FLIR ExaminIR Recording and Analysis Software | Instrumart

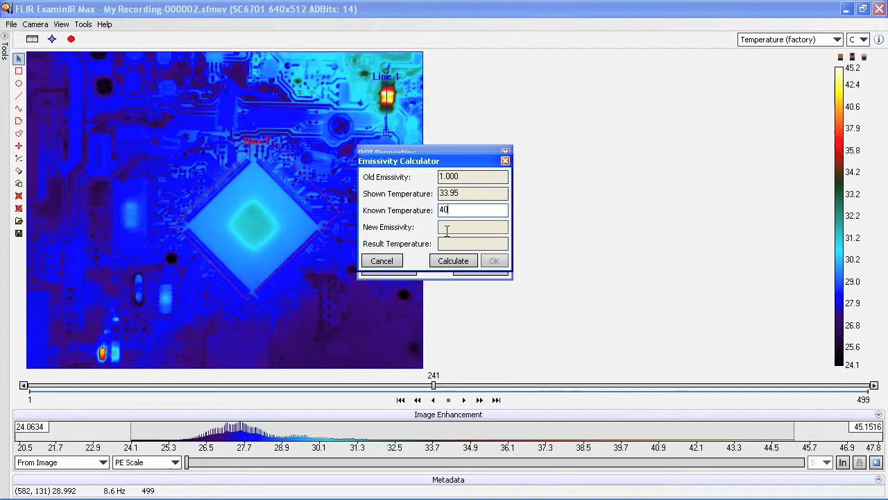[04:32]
click Calculate, an ExaminIR will calculate the new emissivity for the resistor based on my input. When I'm done adjusting the properties, I click OK and I'm ready to go.
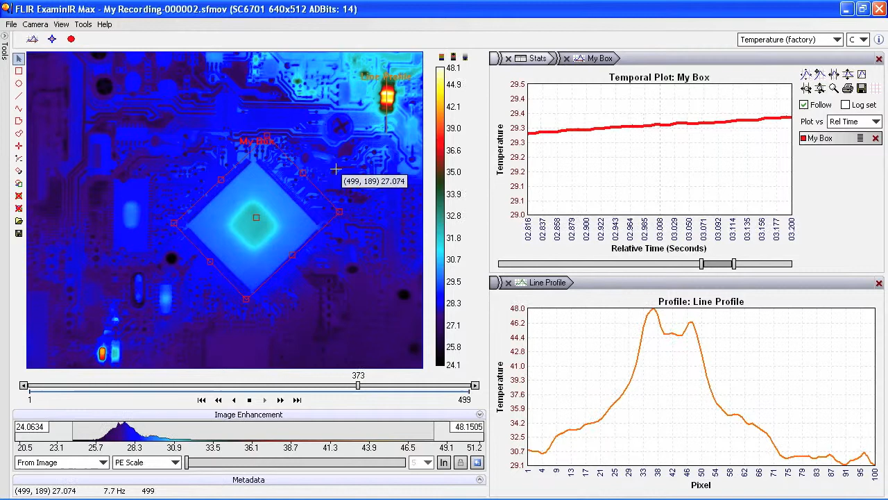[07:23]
One of the most revolutionary new features for sharing data in ExaminIR is called self-viewing files. If I go into the Tools menu, go to Make Self-Viewing File, it takes the entire ExaminIR program,
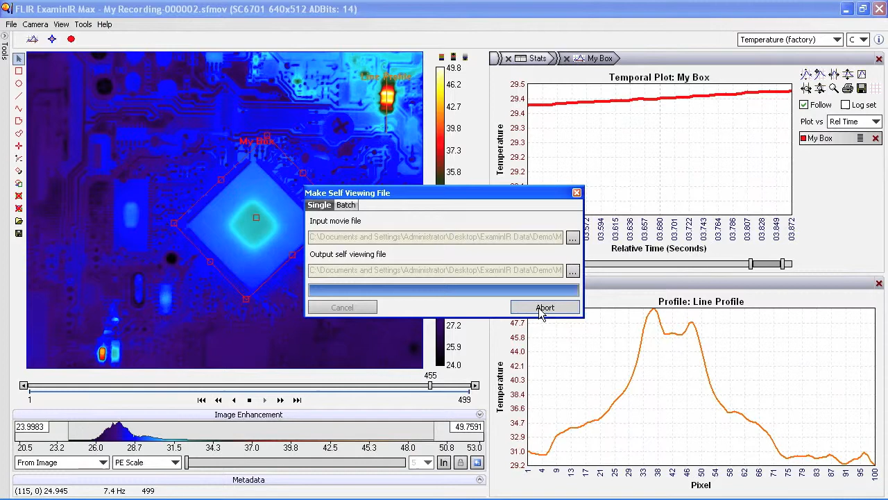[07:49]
All they have to do is double-click on the executable file, and they'll have the full ExaminIR program with the data set you sent them. It's the best way to share data and allow them the full analysis tools that we've been using here today. One of the best features about ExaminIR, though, is that it's very powerful but yet easy to use.